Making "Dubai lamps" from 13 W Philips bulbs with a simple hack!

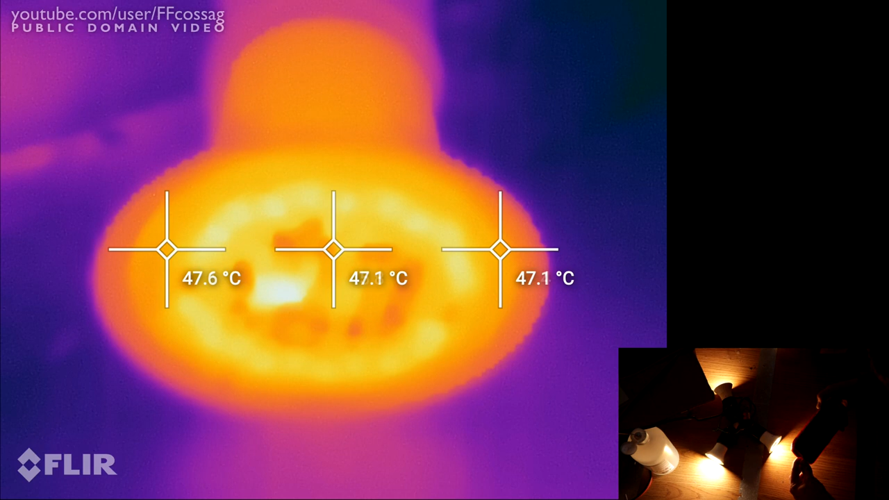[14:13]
So, you would expect some kind of roughly similar results. But again, the thermal performance of the original lamp is just absolutely drocious.
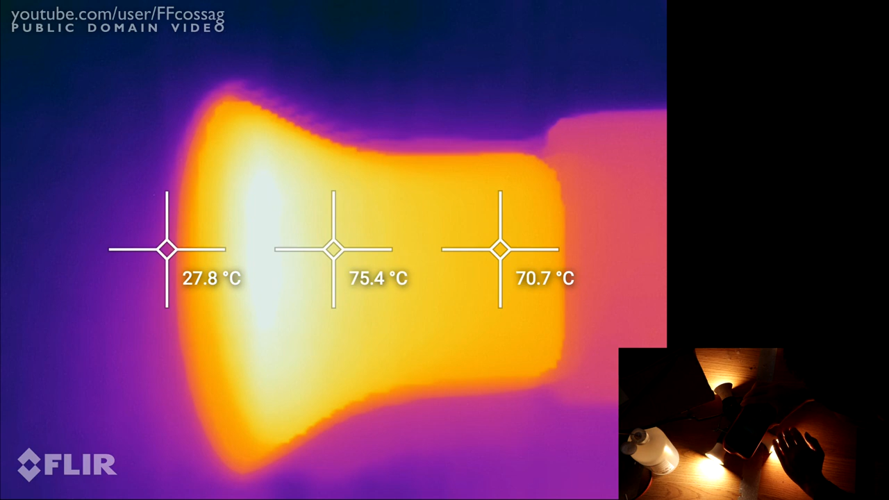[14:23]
77 degrees, 78 on the case. That is hot enough to burn you. And that's not even inside a luminaire yet. So, it's fairly obviously quantifiable that doing this modification significantly
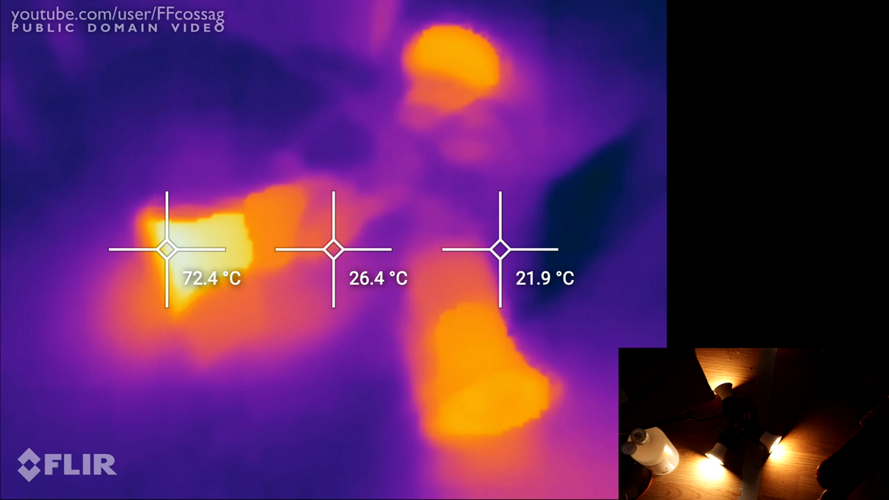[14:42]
improves the thermal performance of these lamps.